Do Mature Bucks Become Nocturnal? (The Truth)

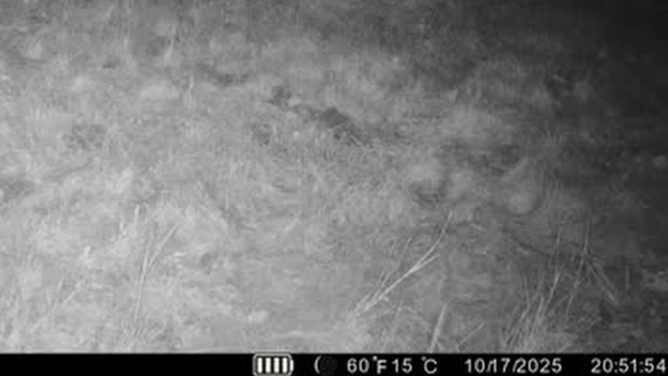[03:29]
So the reason I'm heading out this morning is because last night I got pictures of a mature buck at 8.52pm. And I have quite a few more images of this deer leading back towards September. He's pretty much always nocturnal. He always has been, even back in velvet. Last night he was walking to the south side of the camera.
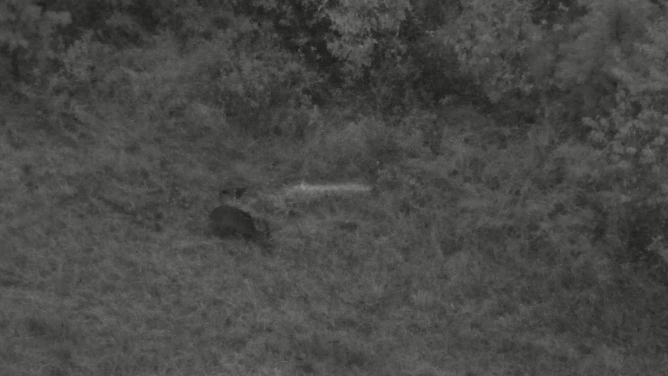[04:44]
All in all, he stayed in this small core area, moving around 850-ish yards all day long. Okay, what's actually going on here?